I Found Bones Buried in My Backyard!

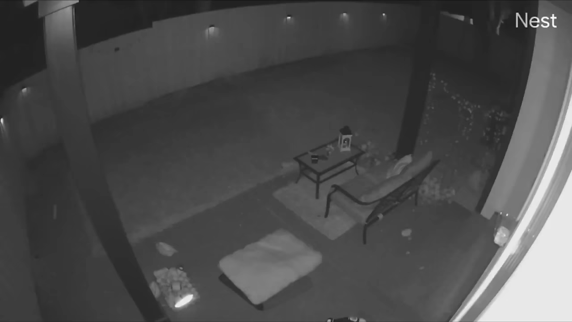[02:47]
Whoa, did you guys see that?
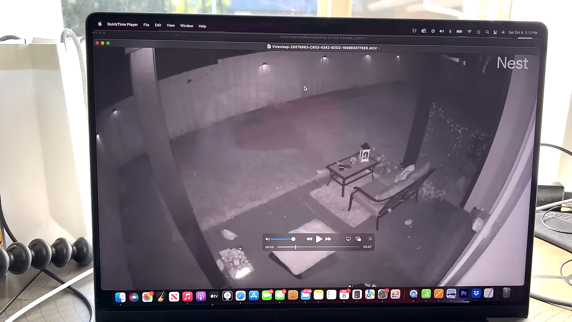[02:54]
All right, I'm gonna play it again and we're gonna focus on this area up here. Here we go.